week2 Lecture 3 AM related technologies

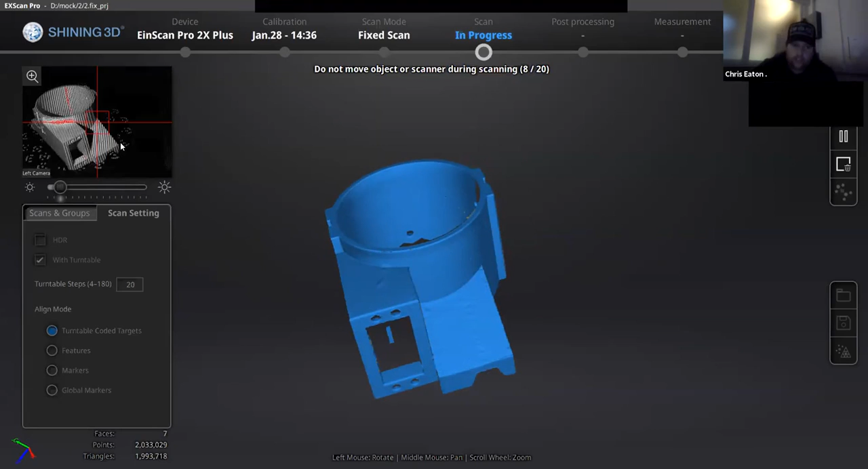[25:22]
But sometimes that can throw up errors. So, this darkness now is ideal for this scanner. So, can you see when the scanner turns itself off, the whole screen goes black because it's that dark. Right. I think we had a question.
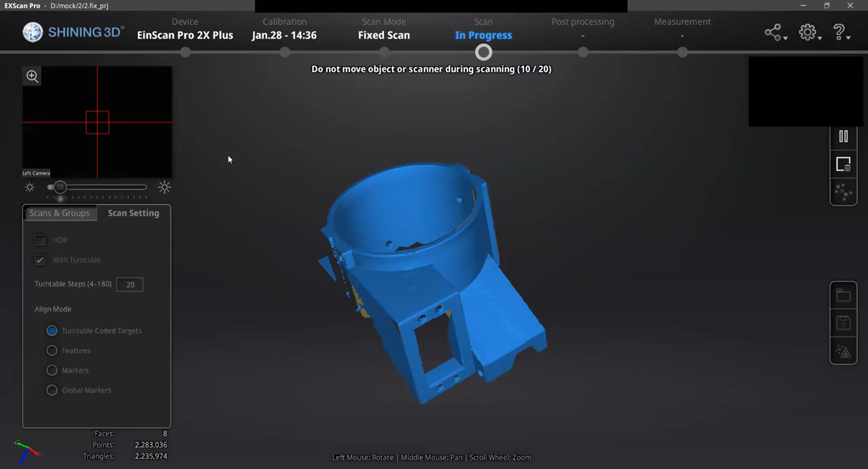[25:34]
I think we can take that question whilst we're doing the scanning. Yeah.
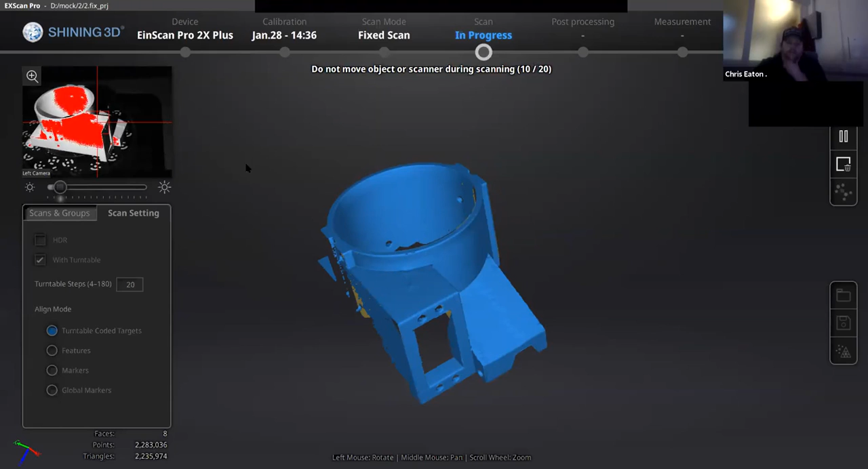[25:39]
Okay. And also, can you see where it's yellow? Anywhere where it's yellow, it's not picked up on the scanner.
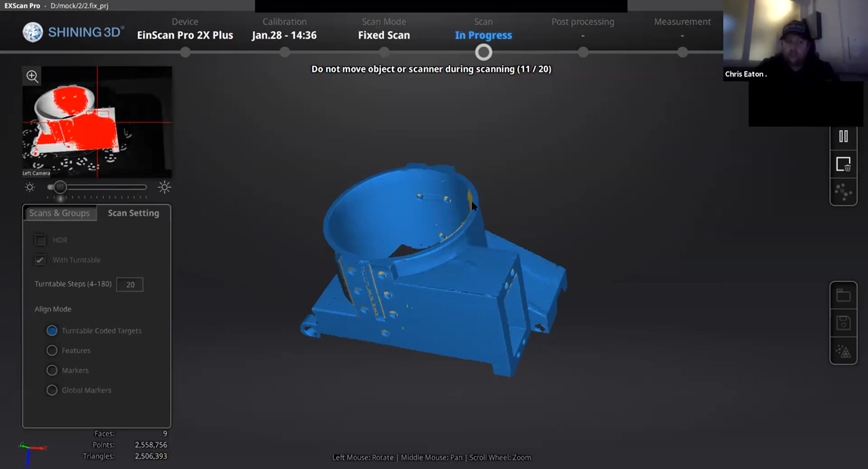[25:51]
So, that's where you need to, when this 20 scans is finished, you need to turn it on an angle and then re-scan. So, you need to make sure your part has no yellow whatsoever.
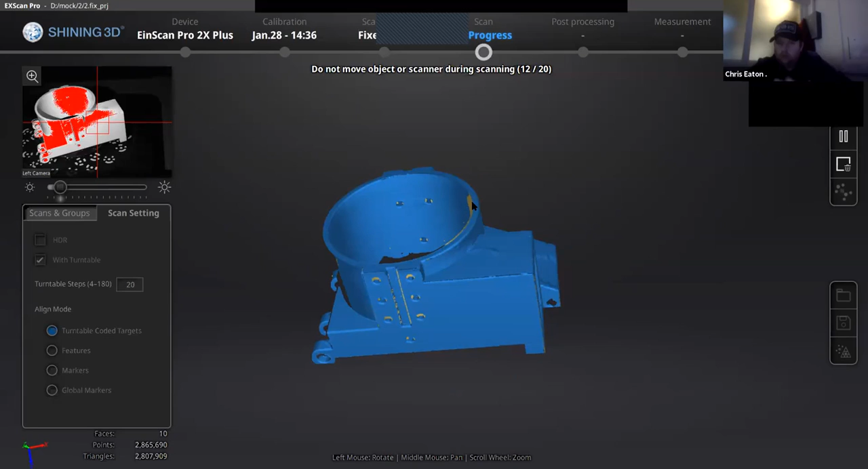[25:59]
If you have any yellow on your part, it won't print. It'll just print a big blob. So, it has to make, you have to make sure you've got all the yellow covered. That's why you can do as many scans as you like, as long as you've got no yellow.
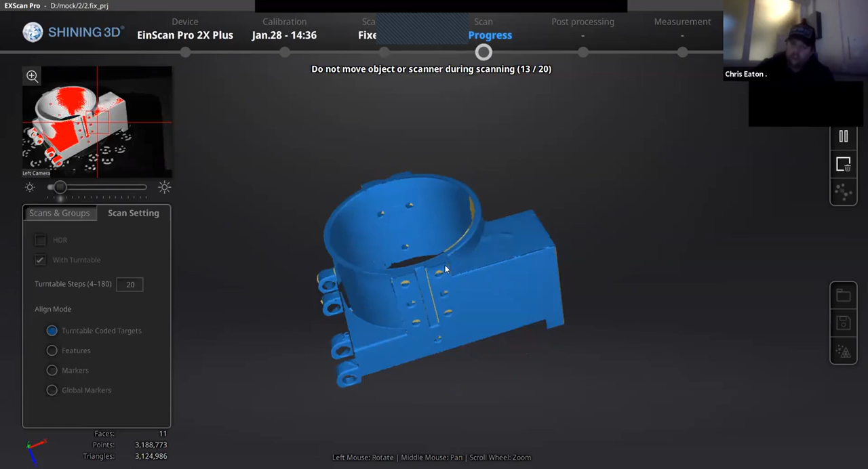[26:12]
It has to be completely blue.
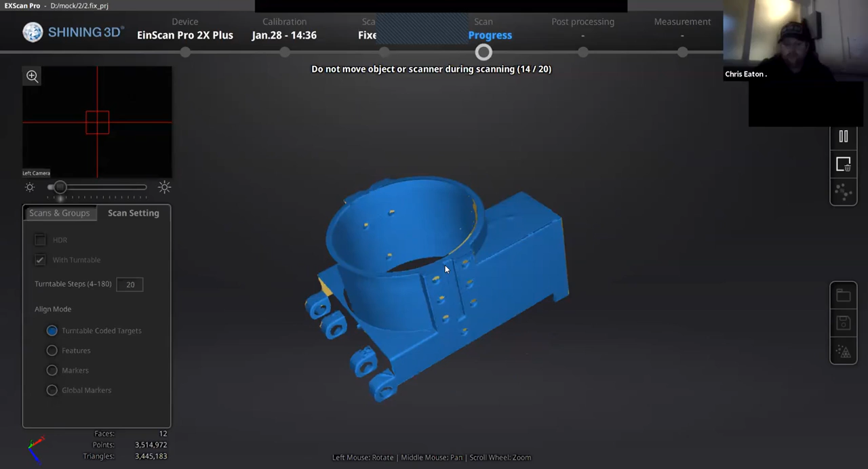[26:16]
Chris, can we take a question? Yeah, sure. Yeah, sorry. I can't see the hands raised. Hi. Yeah, no idea.
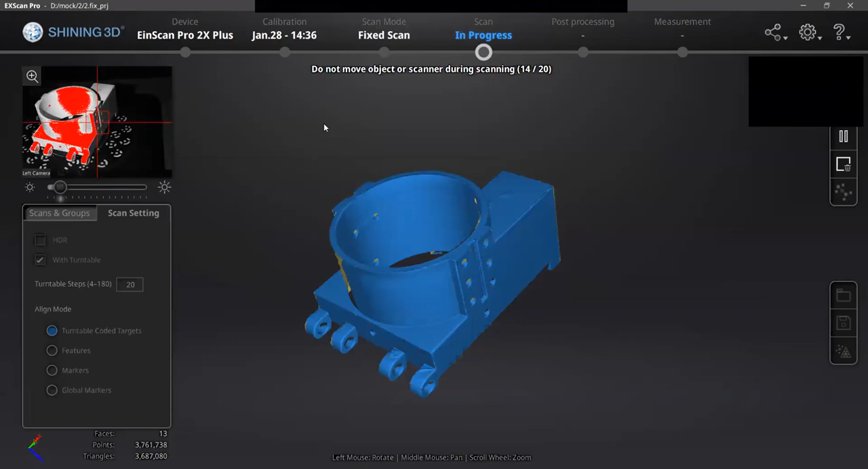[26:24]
So, is there a point where the number of turns you do becomes like, say, negligible? So, it doesn't matter if you do like one or two more turns, you're going to get the same result? As in, if I repeated this scan? So, let's say you did 20 turns, you'd get a longer finishing scan than if you did 100 turns.
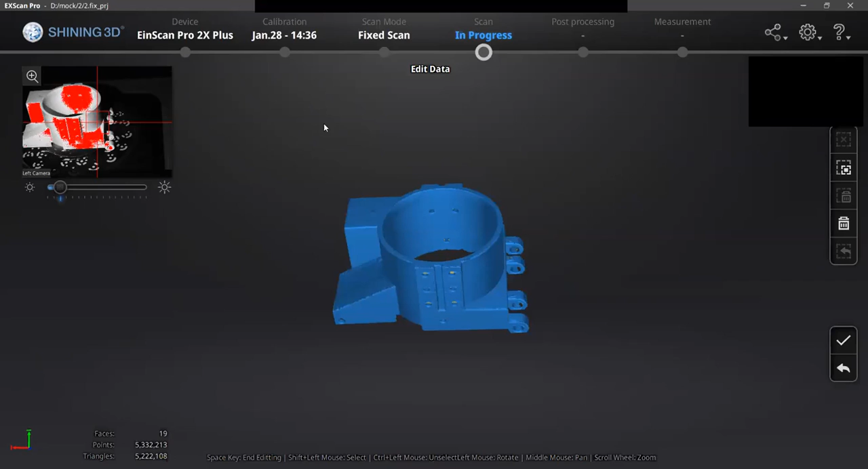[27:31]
So, like Chris was saying, these yellow parts here, they're not being captured.
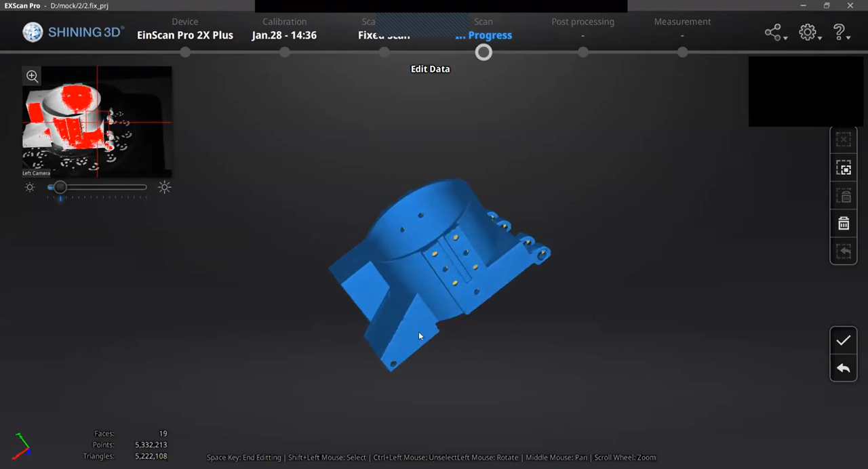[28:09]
So, as you can see, we've only scanned the top section on the top left hand side.
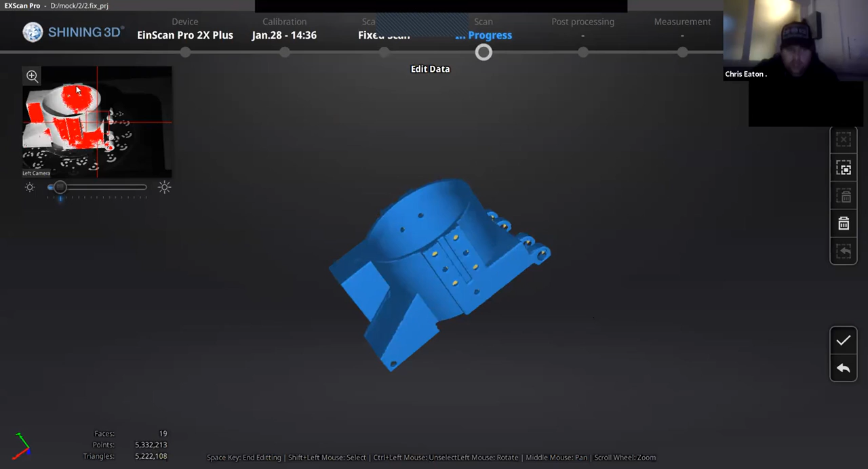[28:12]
Okay. So, it cannot pick underneath up.
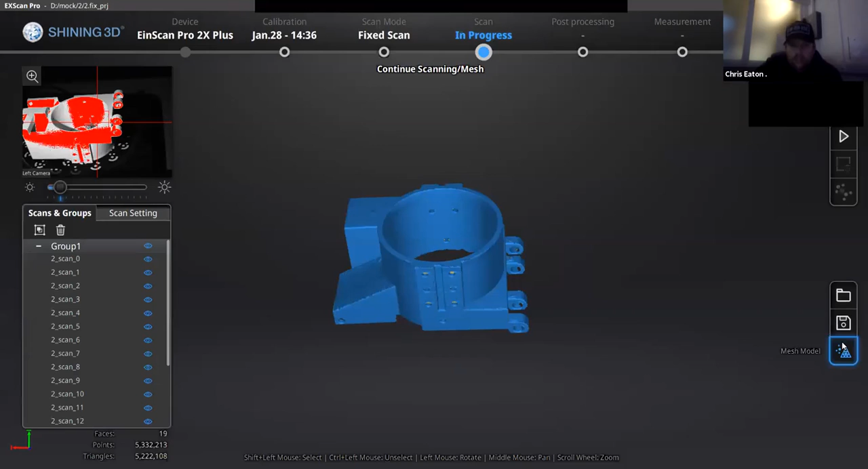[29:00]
the edit, and then if I press start scan again now, it will now pick up the underside.
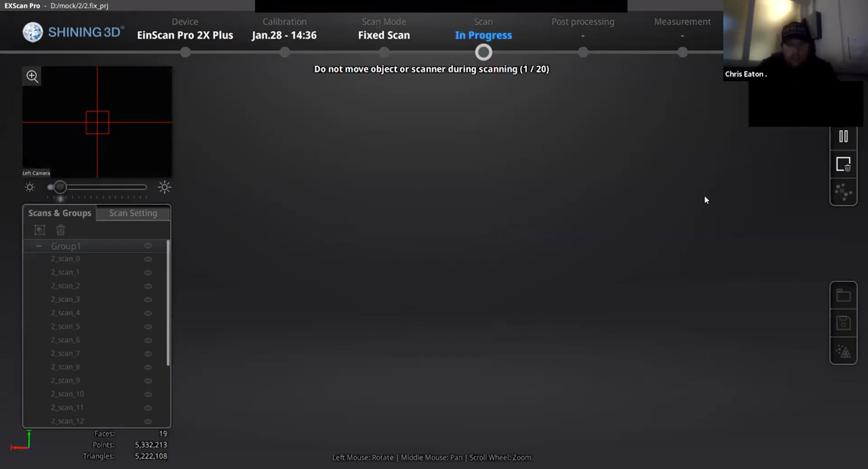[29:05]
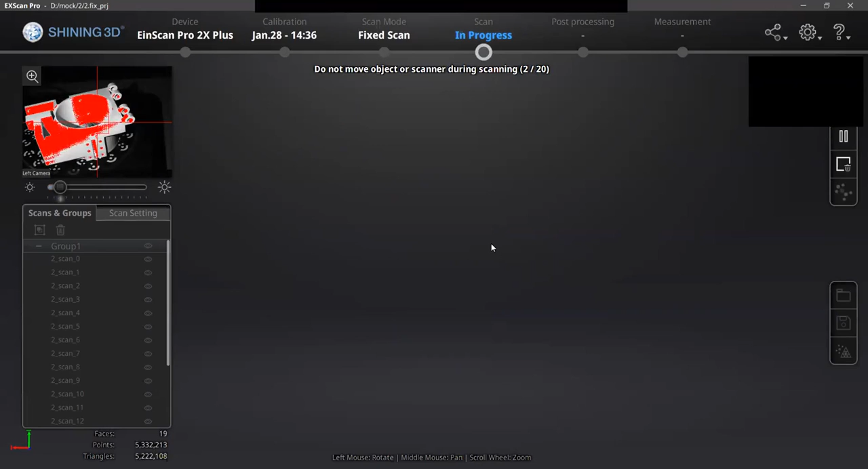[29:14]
And the reason, if I may, Chris, the reason why you are able to do this without losing what you have scanned before, it's because of those reference markers.
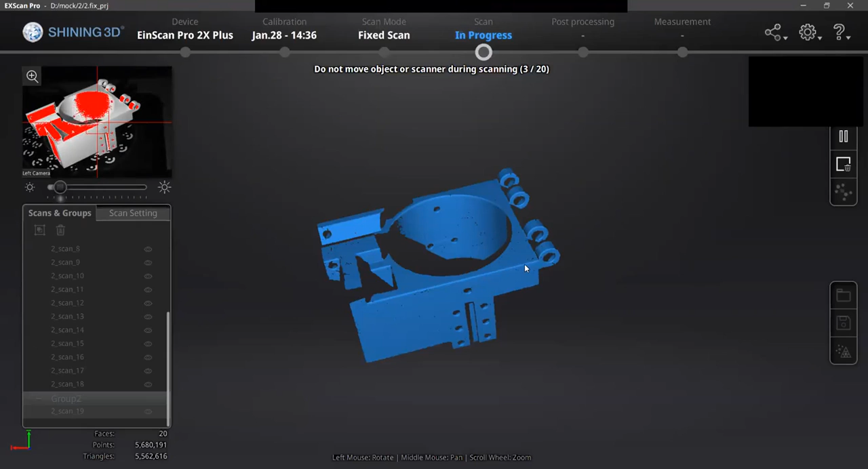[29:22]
Yeah. Because the laser knows exactly the part that is being scanned. Okay.
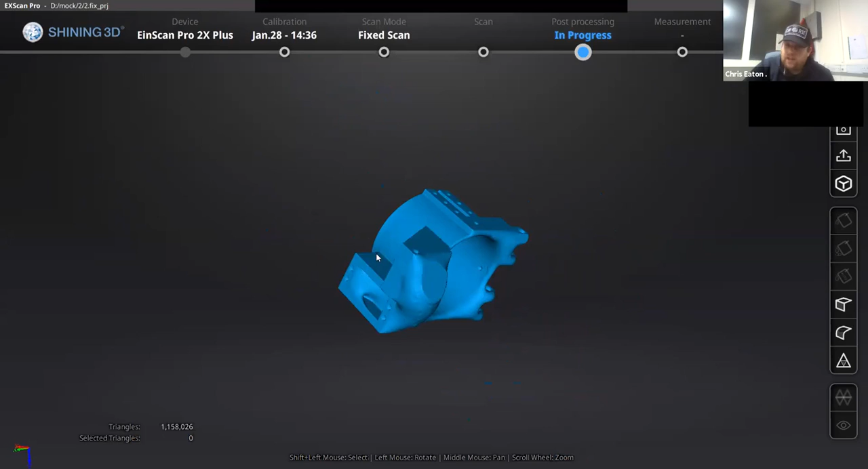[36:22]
That's a good scan for the top side, but a bad scan for the bottom side, because we never did that. So if I were to print that, that's how it would come out, because it doesn't know. Thank you very much.
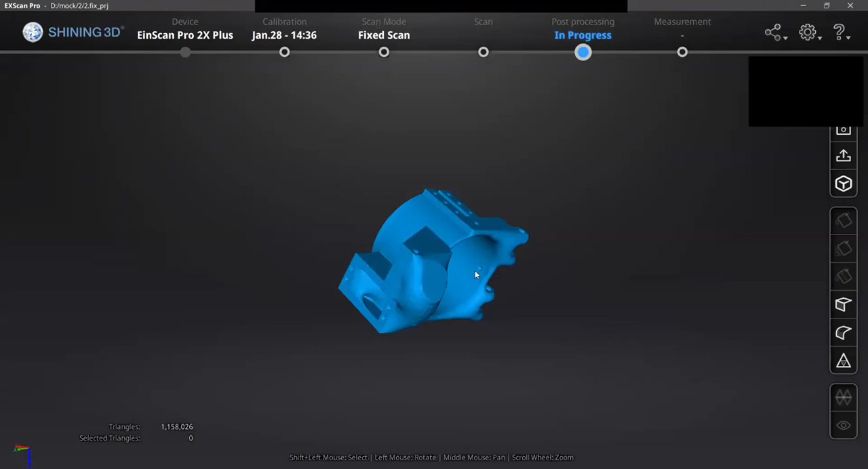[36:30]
It's just guessed. It's just filled it in best it could.